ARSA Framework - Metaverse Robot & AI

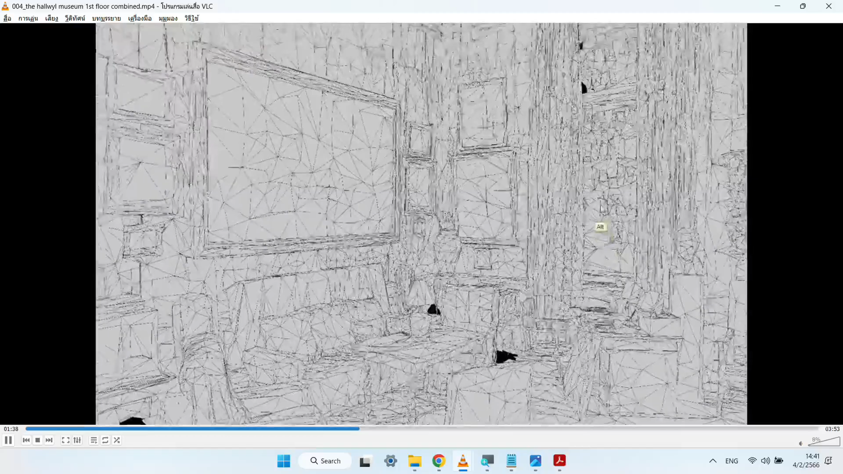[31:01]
เพราะนั้นเราก็ น่าจะมีในการเรียกที่น่าสนชัยตรงนี้เป็น Real-time 3D ตรงนี้เป็น Wide-frame มันจะเป็น Wide-frame
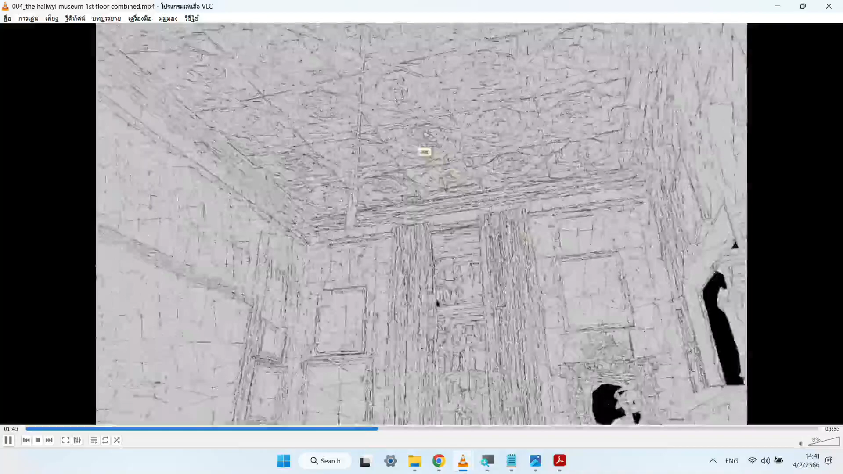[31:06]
เก็บที่เป็น 3D ทั้งหมดเลยมันไม่ใช่ Virtual Tour นะ มันไม่ใช่ Virtual Tour เพราะนั้นเราอยากจะสร้างอะไร